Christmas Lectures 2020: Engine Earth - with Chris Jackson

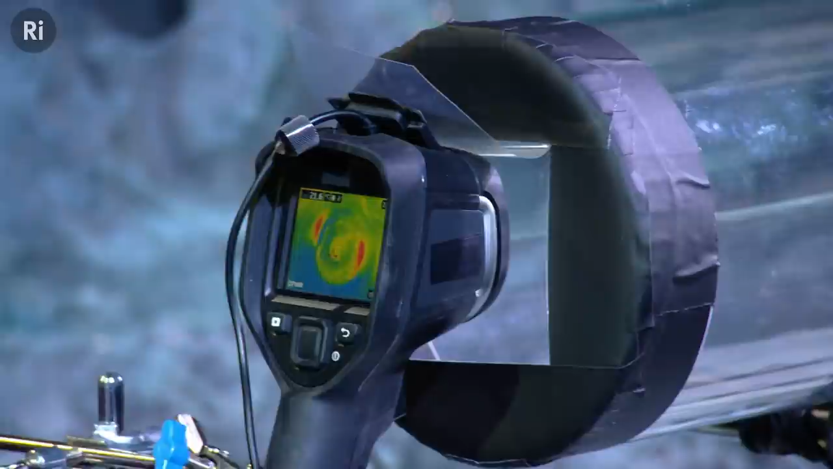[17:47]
So what you've got there is an infrared camera for measuring temperature changes. Okay, so what kind of temperature is it showing now?
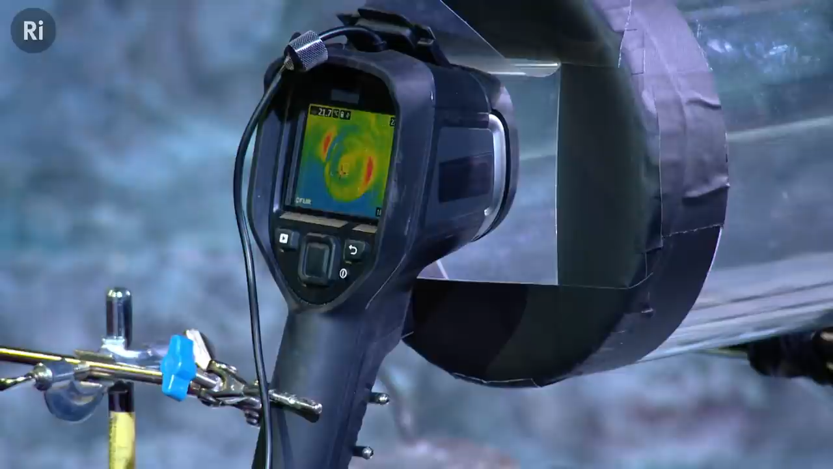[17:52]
So the maximum temperature we've got in there is about 21 degrees.
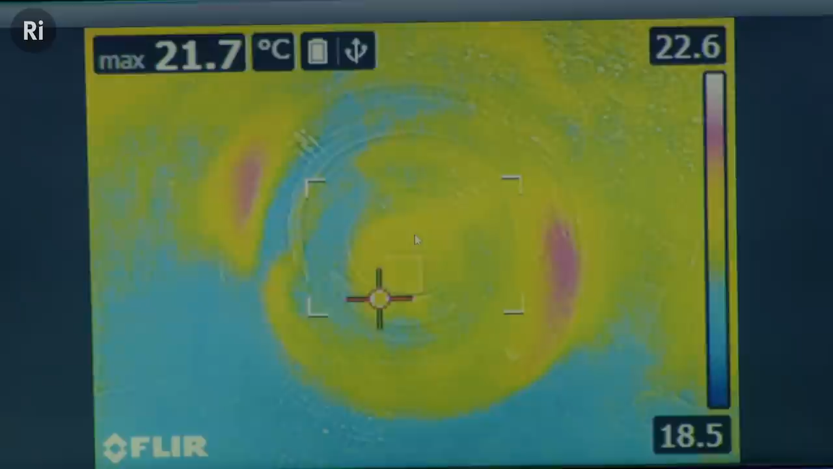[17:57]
On screen: max 21.7°C
It's fairly steady, yeah. Okay, all right.
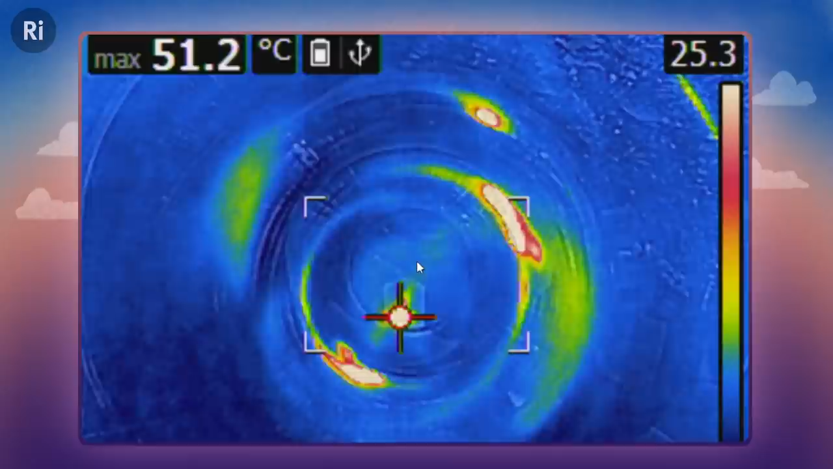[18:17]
On screen: max 51.2°C
It's kind of changing quite a bit, but I guess the candle's flickering. It's quite variable. In fact, probably not as constant a heat source as Tyndall's, actually. So it's kind of varying around.
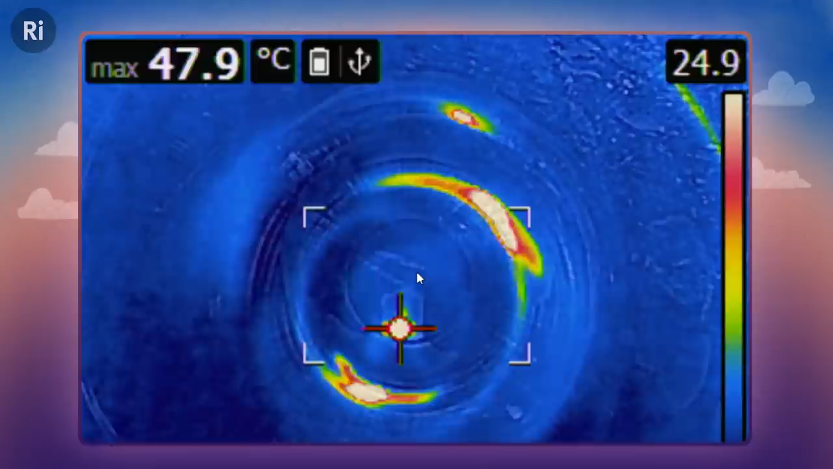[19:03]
On screen: max 47.9°C
So we've seen about 10 degrees or so. It's made a big difference, exactly.
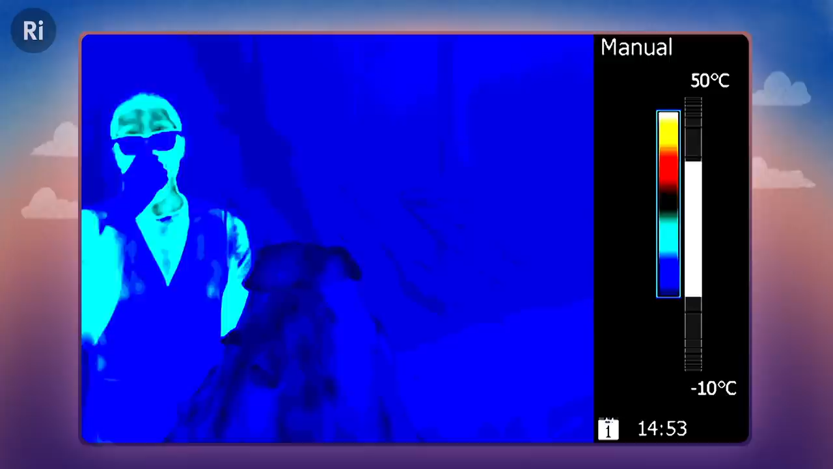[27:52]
But what's really important here is, if you can see at the top, I'm just pointing, you can see me very clearly. There's like a dark colour coming out the top of the volcano.
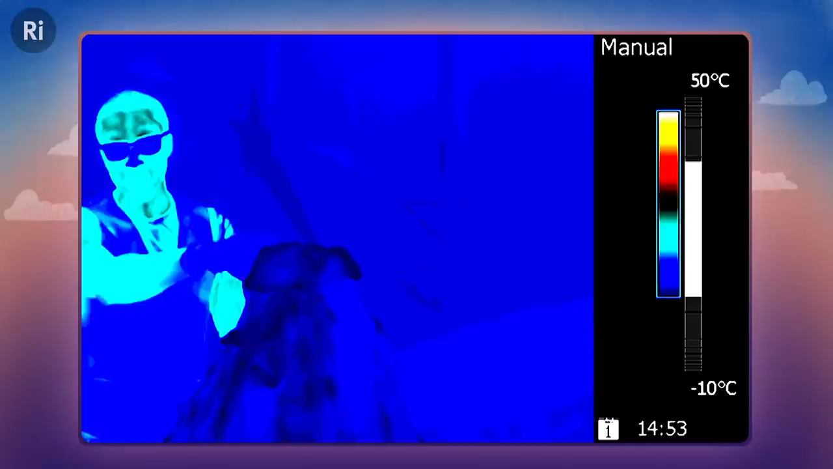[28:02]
And that's because volcanoes, between eruptions, keep puffing out gas.